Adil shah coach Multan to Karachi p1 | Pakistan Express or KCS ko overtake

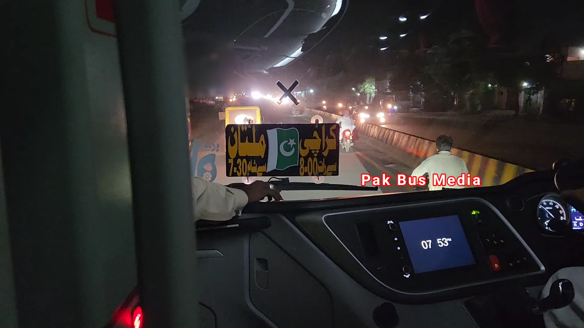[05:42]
बिहाड़ी चौक से थोड़ा सा आगे आकर एक पेट्रोल पंप पर हम रिफ्यूलिंग के लिए रुके हैं। 7:54 हो रहे हैं।
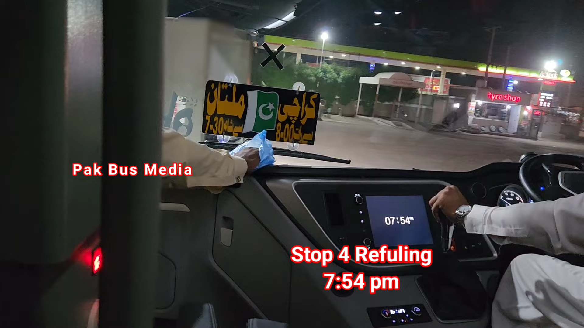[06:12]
मुल्तान में भावलपुर चौक से पहले ही रिफ्यूलिंग के लिए हम रुके हैं।
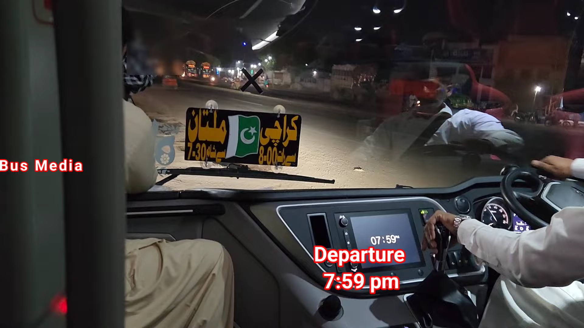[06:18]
यहाँ पर 5 मिनट में हमने रिफ्यूल किया गाड़ी को। 7:59 हो रहे हैं, हम रवाना हो चुके हैं।